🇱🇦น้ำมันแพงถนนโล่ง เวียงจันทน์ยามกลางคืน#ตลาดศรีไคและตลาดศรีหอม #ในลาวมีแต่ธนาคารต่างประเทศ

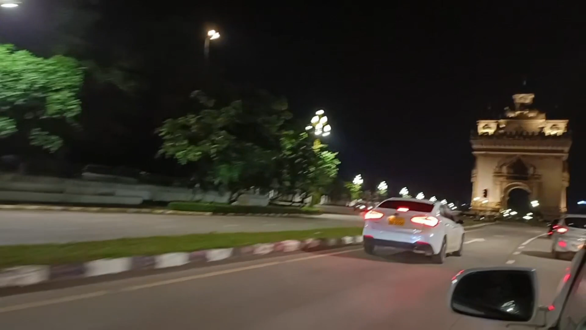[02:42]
โอ้โห ยังมันขึ้นง่ามด้วย
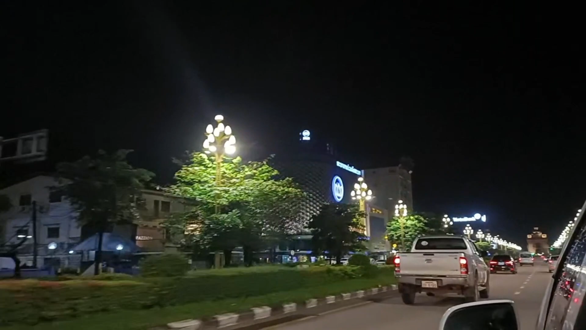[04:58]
โอ้โฮ ชมวิลโอ้โฮ สนาคาร ห้วมพัฒนา